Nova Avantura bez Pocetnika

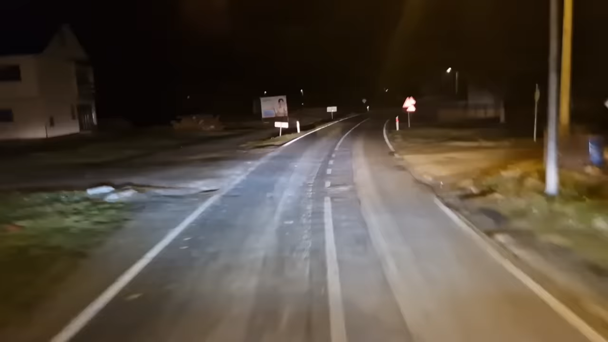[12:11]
kad ću stati, kad neću stati sa kamionom, ja ću lagano napraviti odjavu videa. Evo ovdje idemo lagano prema, znači evo nas Jasenovac, lagano prema Novskoj, Novskoj prema Zagrebu, od Zagreba prema Bregani, prema Ljubljani gore, i to je to. Uglavnom vidimo se u sutrašnjem videu, a mi, ko spava, ko ne spava, ugodan ostatak noći.